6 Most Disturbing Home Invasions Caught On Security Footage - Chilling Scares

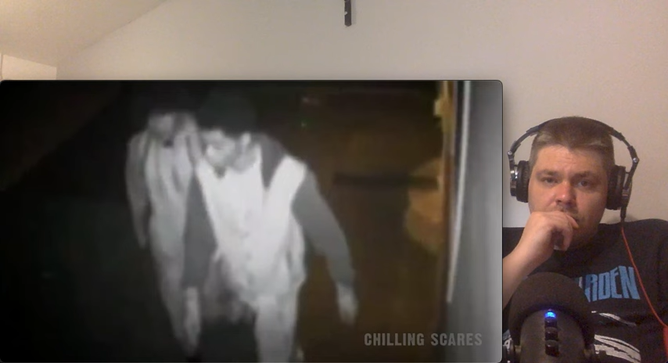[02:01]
two men would enter the house by climbing a back wall to get into the backyard and from there simply walked through the back door to the house which was unknowingly left unlocked by the homeowners they would then silently creep into the kitchen and steal multiple valuables one of which was the purse
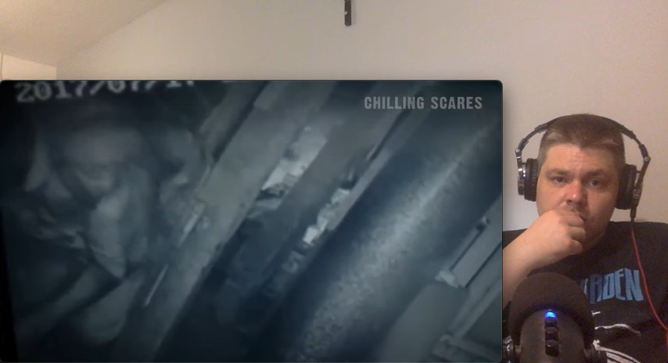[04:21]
jerome's suspicions were correct his neighbor robert havrilla can be seen crawling around the attic with a power drill seeing this jerome would once again call the police now that he had video evidence to show them his neighbor robert would promptly be arrested it was later discovered that robert had made a removable wall to gain access to their attic and under the attic multiple holes were found drilled into
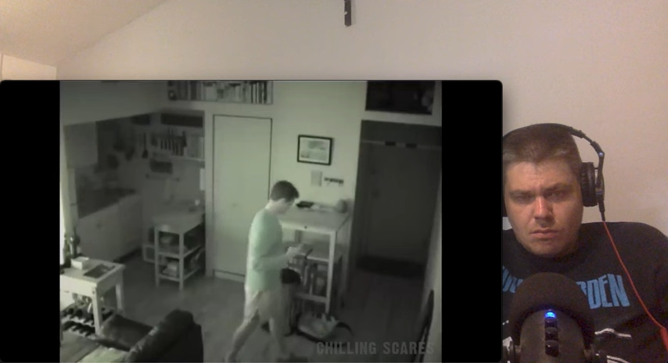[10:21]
When the police arrived, they would take the woman out of the storage area and arrest her. It's unknown how she got in the apartment. But because he's on the top floor of his apartment building, Joe believed she could have gotten in through a fire escape which was located on the ceiling.
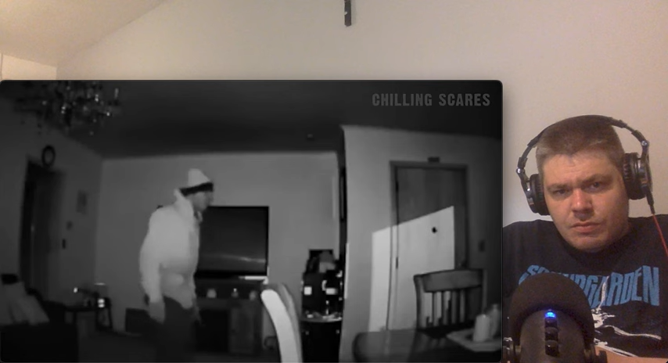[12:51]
No one was supposed to be down there, so a little concerned, the mother would check the home security cameras on her phone. This is the site she was met with. A man who she'd never seen before could quite clearly be seen walking around the first floor of her house. Right when she saw this, she would silently barricade herself and her two daughters in an upstairs bathroom. Then, she would call the police.
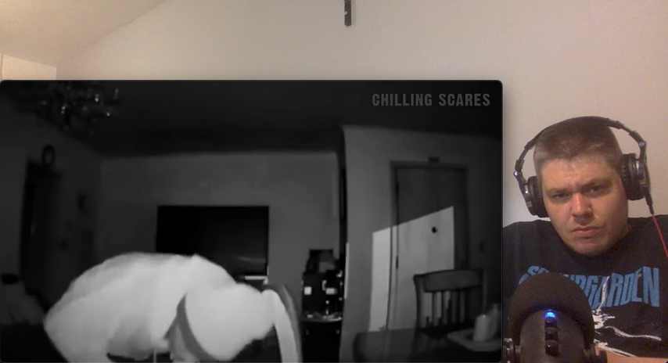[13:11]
However, the police would take a while to respond, leaving her and her two daughters to basically just sit there watching this man through the house's security cameras, praying he wouldn't come upstairs.